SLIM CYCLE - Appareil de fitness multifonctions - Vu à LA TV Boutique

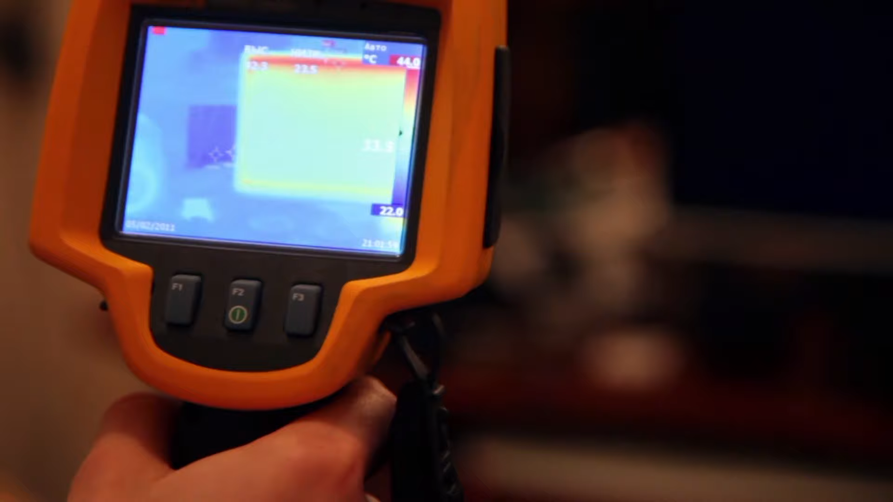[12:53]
Notre caméra thermique accentue les zones musculaires en activité. Regardez, sur le Slim Cycle, le bas du corps est investi.
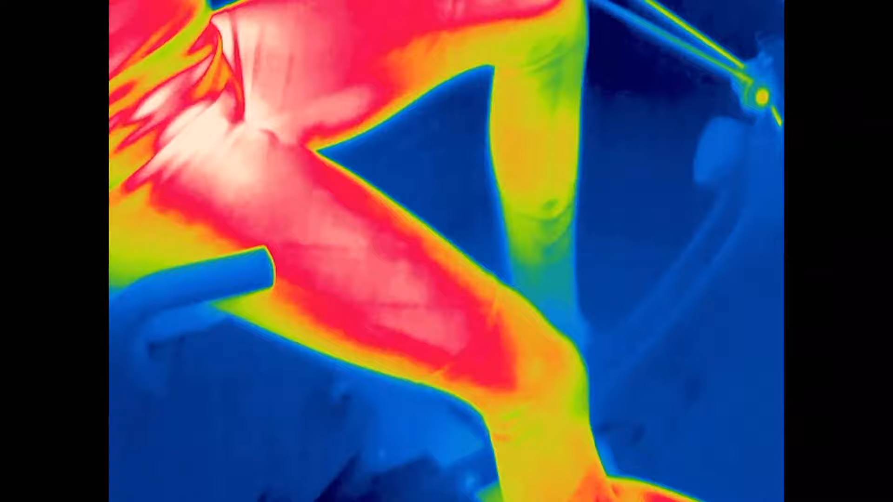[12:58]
Les quadriceps, les tendons et les mollets tournent à pleine vapeur.
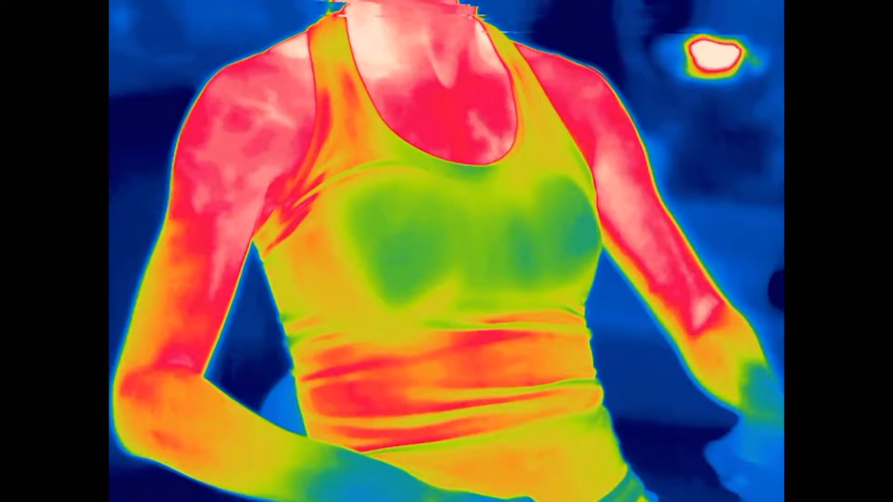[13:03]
Et grâce aux mouvements de roulement, le haut du corps chauffe également. C'est un véritable défi musculaire que vous réussirez à relever avec Slim Cycle.
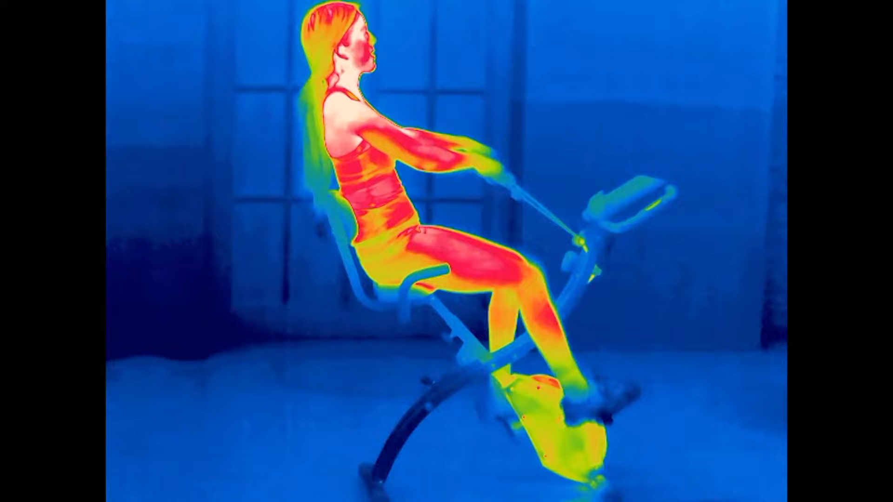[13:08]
Nous passons une bonne partie de la journée courbée.